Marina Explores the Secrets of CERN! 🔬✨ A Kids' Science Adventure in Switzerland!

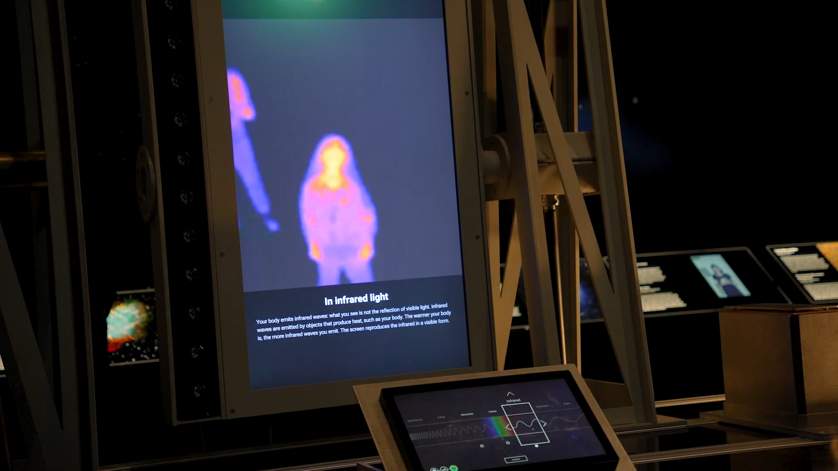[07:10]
It felt like... Dude, it said they don't have like orange beneath my children. That's how it looks then.
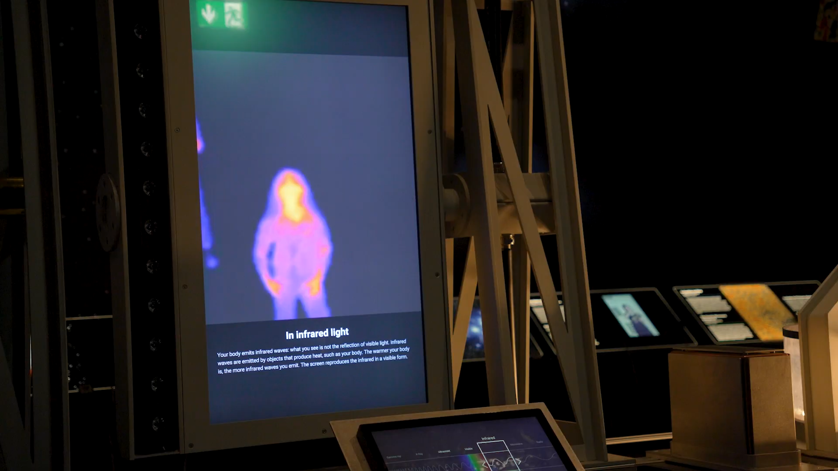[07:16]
They have... White is my clothes purple. This is white. This is blue, and this is white.